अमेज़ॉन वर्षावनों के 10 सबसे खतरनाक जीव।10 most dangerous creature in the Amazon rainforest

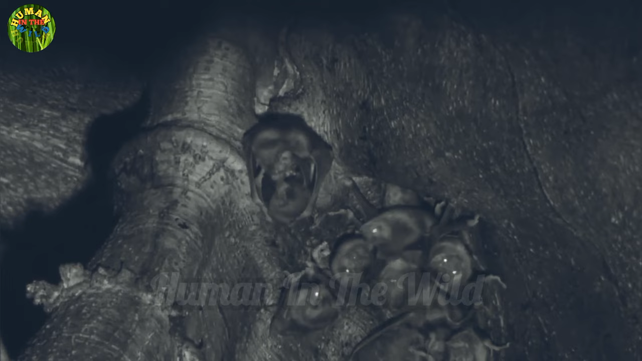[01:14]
اندھیرہ کیونکہ یہ اپنی کولونیا زیادہ تر پرانی گفاؤں اور
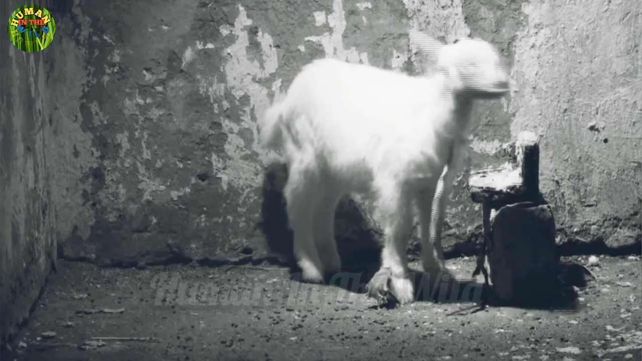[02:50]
اور وشیشتہ یہ ہے کہ یہ فرتلے اور ہلکے ہوتے
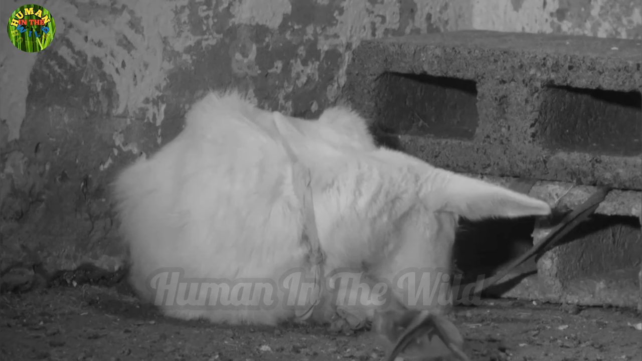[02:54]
ہیں جب یہ اپنے شکار کے اوپر بیٹھتے ہیں تو اسے پتہ بھی نہیں چلتا اور یہ ویمپائر آرام سے اس کا خون چوزنے میں لگے رہتے ہیں
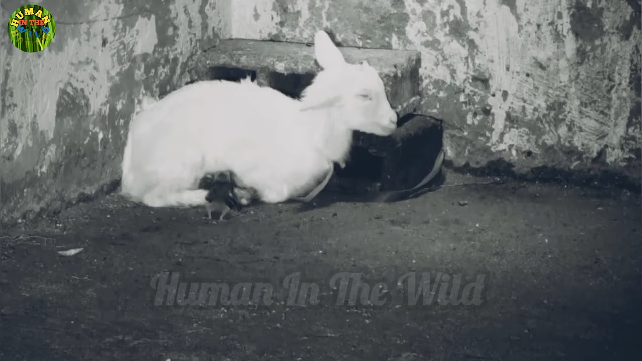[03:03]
اب یہاں جو سب سے بڑی پروبلم ہے وہ یہ ہے